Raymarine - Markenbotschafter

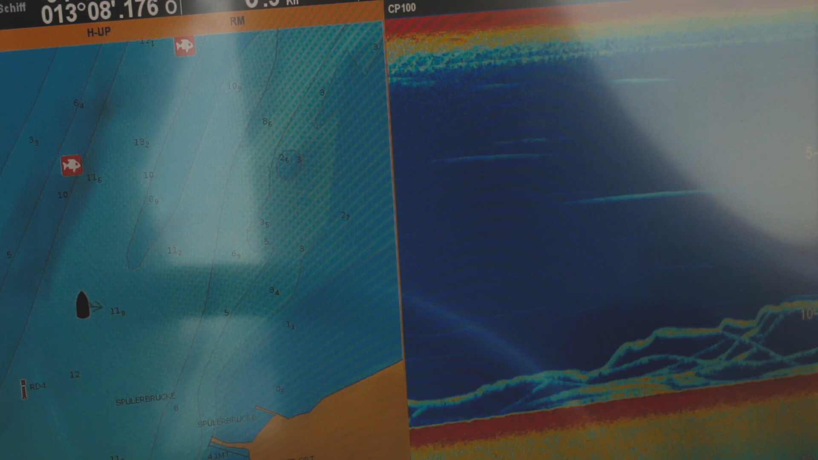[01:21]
Neben dem klassischen 2D-Sonar, welches ein Abbild unter dem Boot erzeugt,
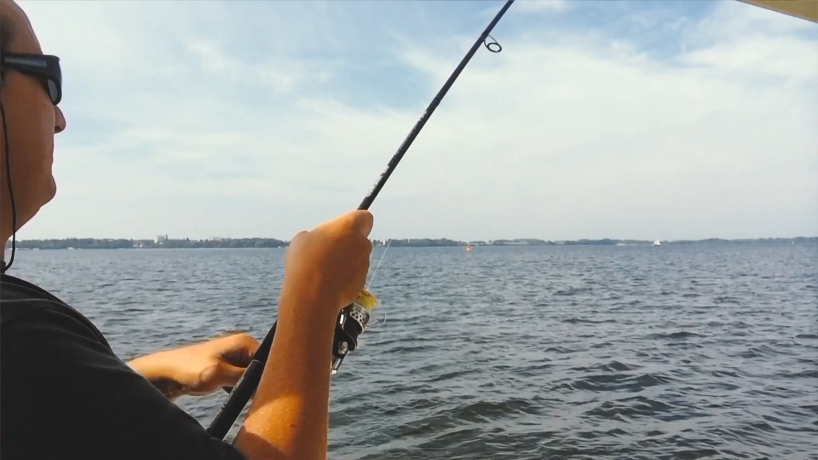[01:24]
und dem bekannten Sidescan bietet Raymarine auch das Real 3D Vision Sonar,
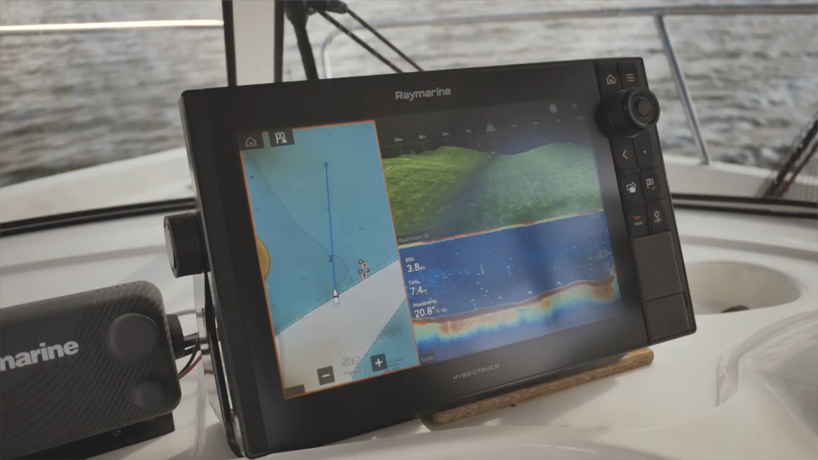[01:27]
welches ermöglicht, in allen drei Achsen,
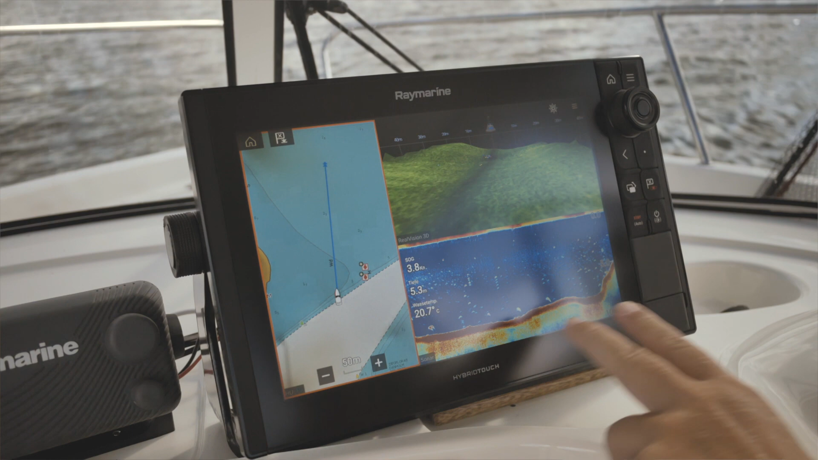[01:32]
On screen: water 20.7°C
horizontal, vertikal und voraus, das entsprechende Seegebiet unter Wasser zu betrachten.